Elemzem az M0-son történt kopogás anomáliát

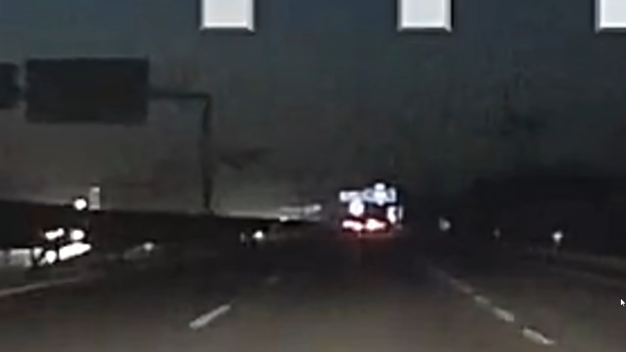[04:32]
itt változik egy kis világítópont. Nos, az a kis világítópont az ALS, ami a kipofogóból jön. Viszont amíg a világítópontokból egy, kettő, 3, az nem volt az, 3,